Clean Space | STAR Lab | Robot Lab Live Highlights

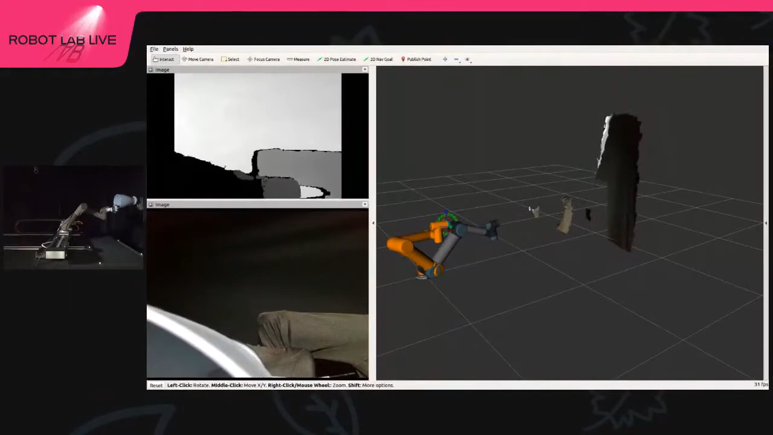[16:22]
Let's see. Okay, yeah, we have now the view of our testbed.